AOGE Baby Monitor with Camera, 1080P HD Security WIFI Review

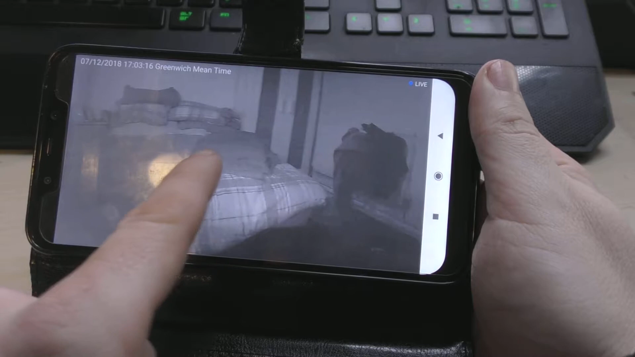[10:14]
Swap my finger across. That moves the camera. So if we move it back again.
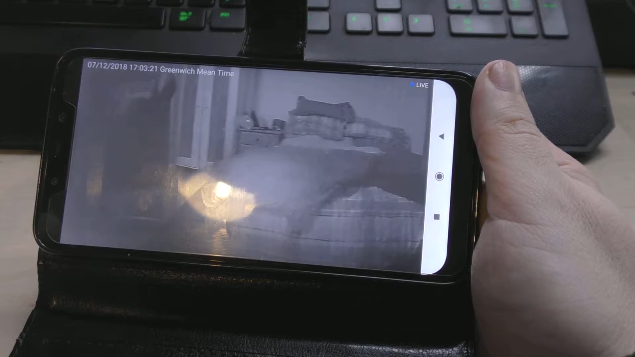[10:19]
As you can see it moves. Across quite nicely.
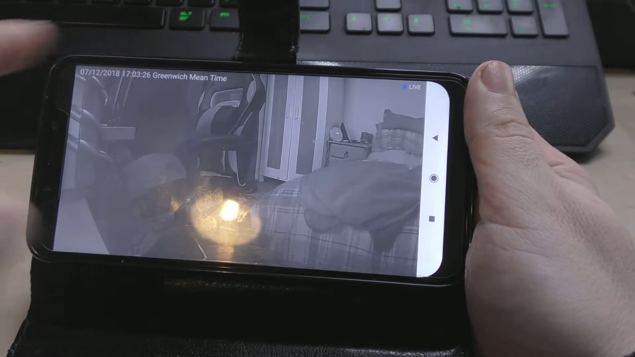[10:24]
Let's see if we can go up and down.
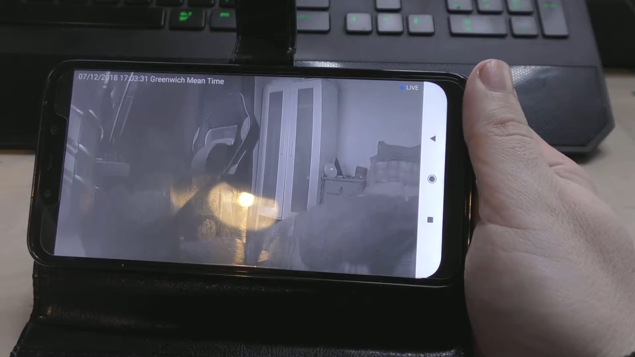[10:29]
Okay. So we can look up.
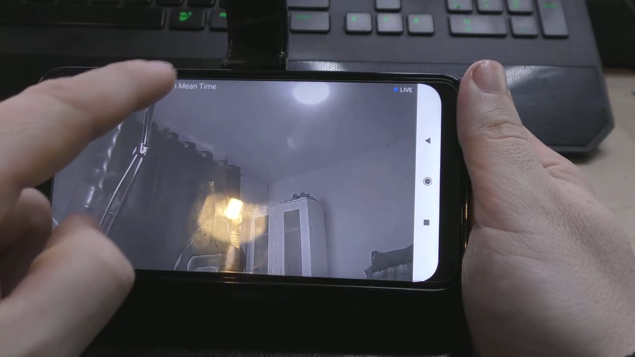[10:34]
And. We'll try and go down now.
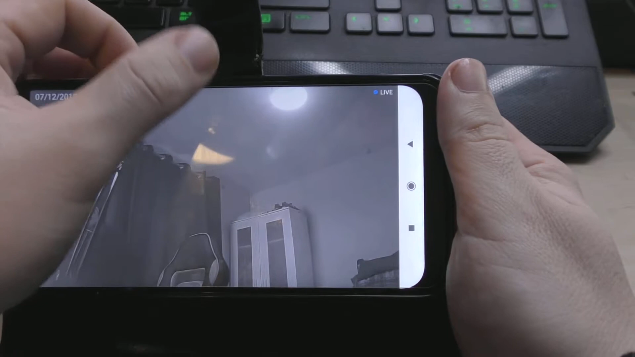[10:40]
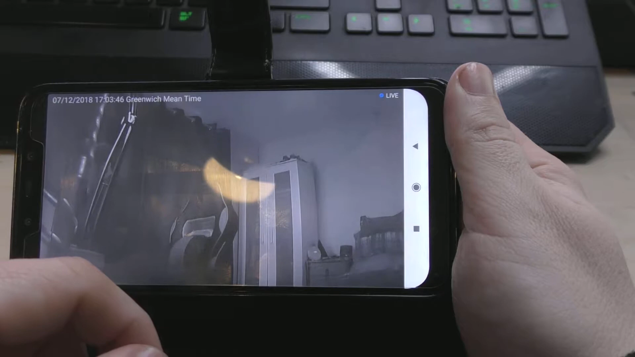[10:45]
And. It's finally gone down. It took a few swipes. So it gets to move down. But it.
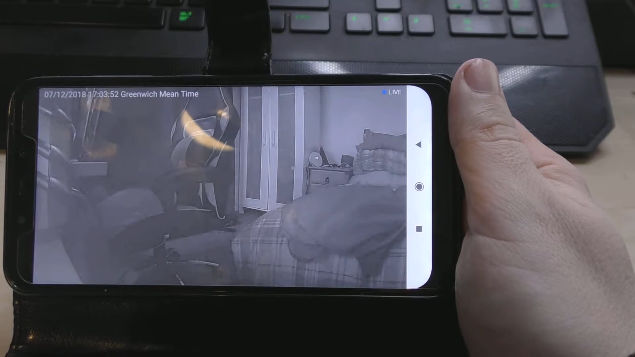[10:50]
It did eventually move down. Okay. Okay. So that's currently. In night vision mode.
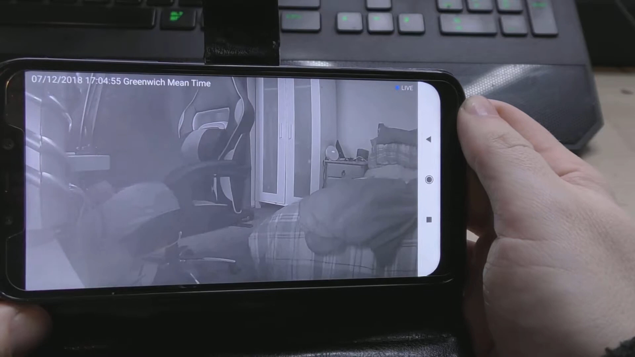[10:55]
So let's see. If we can switch it. From night vision. Okay.